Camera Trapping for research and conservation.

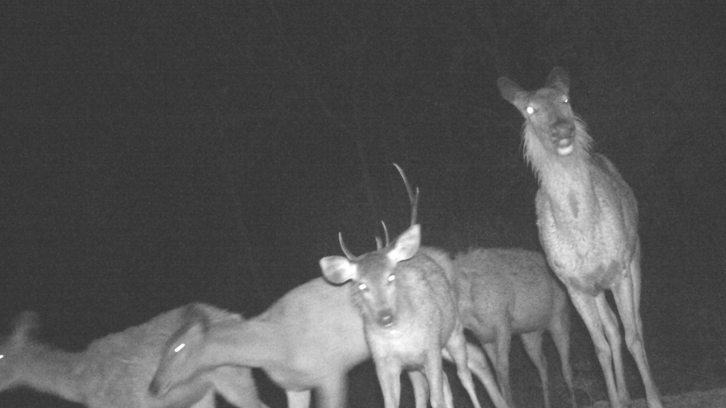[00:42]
Of the potential animal trail, they are equipped with an infrared beam set at a height of about 45 centimeters from the ground.
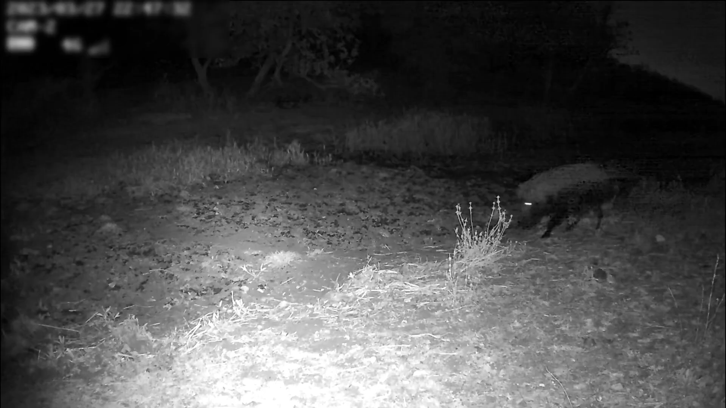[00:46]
The body heat of passing animal triggers the infrared sensors, which triggers the cameras,
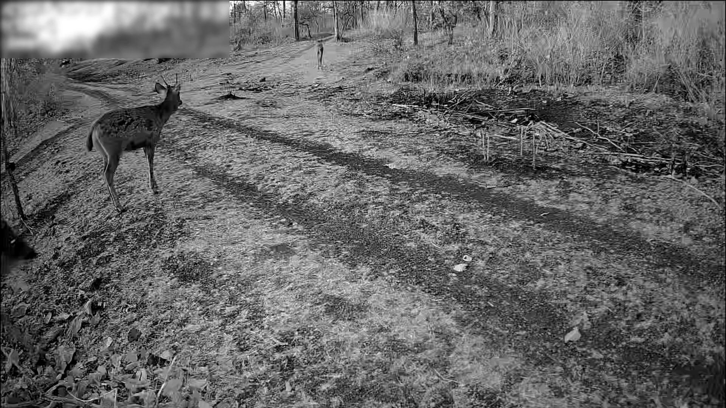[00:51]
thus producing bright and sharp images even during the night.